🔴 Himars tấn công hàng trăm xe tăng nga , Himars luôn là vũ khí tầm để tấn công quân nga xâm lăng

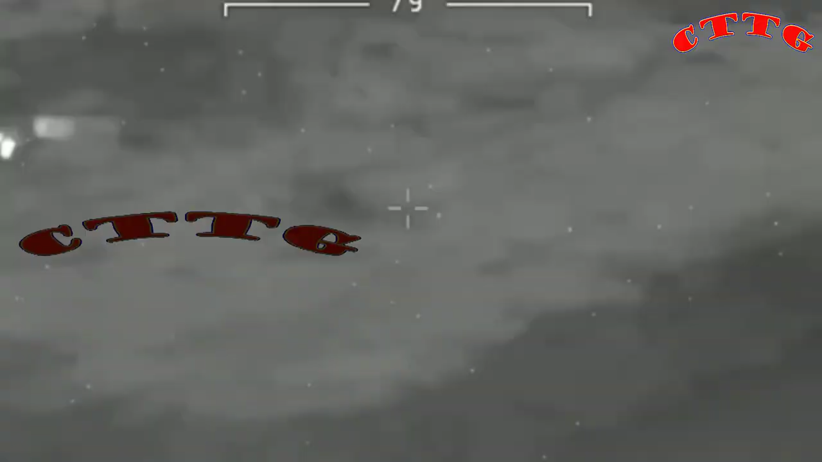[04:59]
lực lượng hoạt động đặc biệt Ukraine được chia sẻ trên cảnh quay Trên không chủ nhật cho thấy
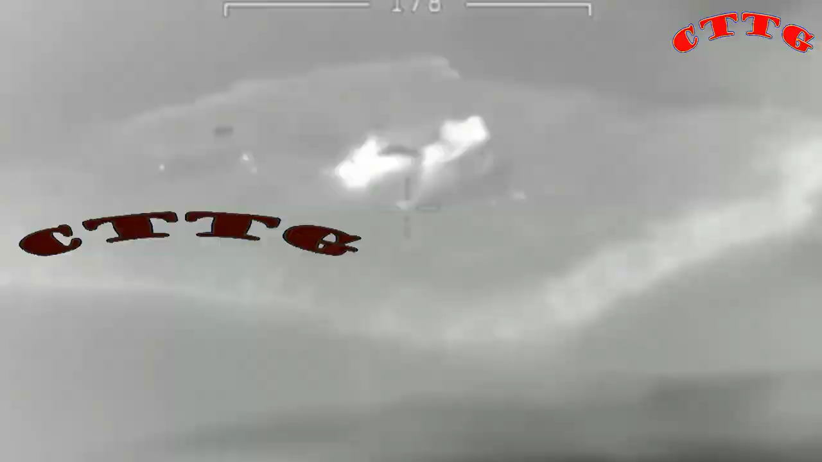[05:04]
quân
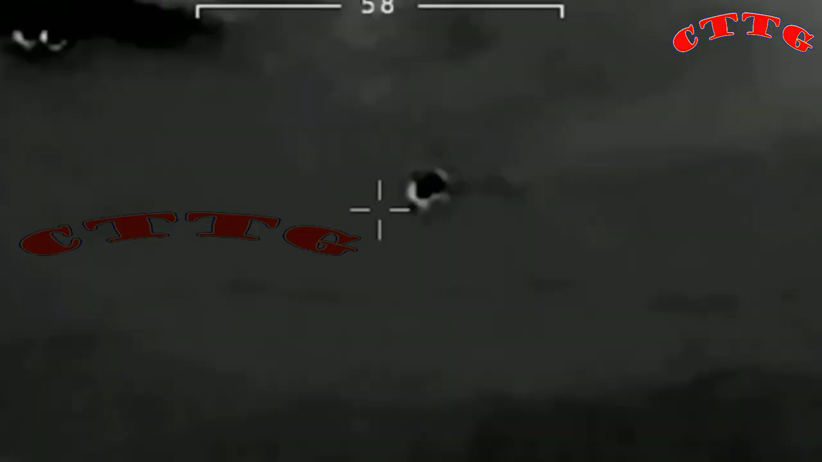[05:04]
đội Nga sử dụng nhiều bệ phòng tên lửa và xe quân sự ngọn lửa phun ra